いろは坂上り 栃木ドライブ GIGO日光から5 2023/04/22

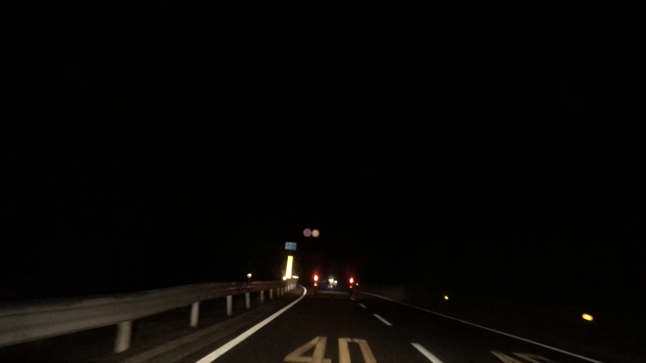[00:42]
これ2車線?うん。1車線だったらもうアウトでしょ。これ何?もういろはずか入ってる。登りね。あ、いつの間にいろはずかな。うーん。どうぶつ、気をつけろ?あ、どうぶつ気をつけろ。間違えた。むだにおっしゃった。これはまじじゃ。うん。今は出ていそうなのが。大丈夫。大破する。この車は。抵抗するよ。この拳で。
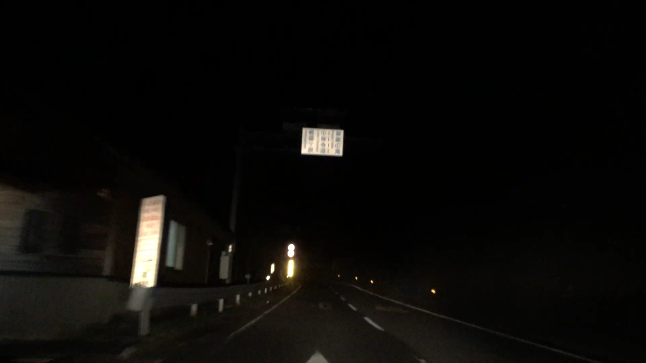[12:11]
ここもトイレ行けんじゃん早いの来たな結構トイレ行けんじゃん走りや軍団来ましたよわー行ってるけど警察行くから煽るんだあれ?荷台だけどもう一度行った気がしたけど
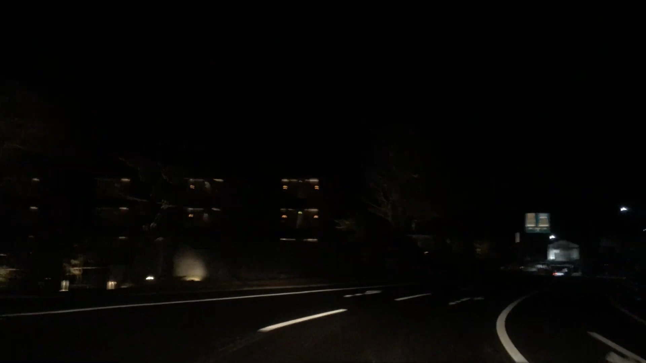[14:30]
この赤のが。速い速い速い。速い速い速い。この正面に何対3があった気がする。これ行けるんだよ。
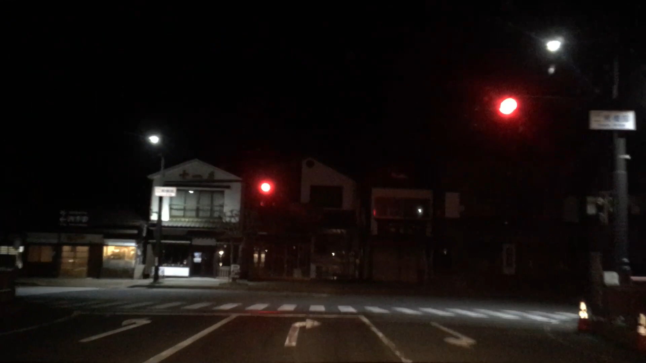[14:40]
止まってかれてる。またまいりましょう。確か。ここの正面に何対3があった。
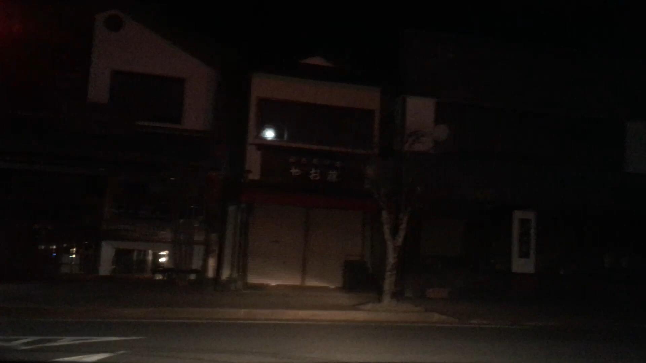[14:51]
正面に。夜は全然見えないけど。
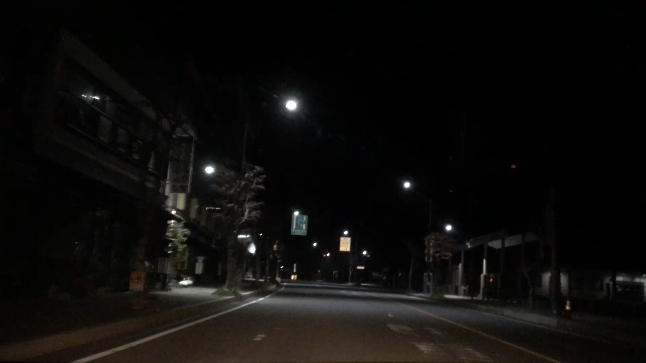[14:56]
ほうほう。まあいいや。ここ全然なんで。どっちこれ?道わかんねえ。こっちでいいのかな。マジでわかんねえ。左の方切れるのがいいかも。ちょっとわかんねえ。線が消えかかってきた。およそ300メートル。6匹ティフキンです。こっちいいですよ。温泉マニュー。これはこっち?わかんねえな。気温の滝です。気温の滝ですね。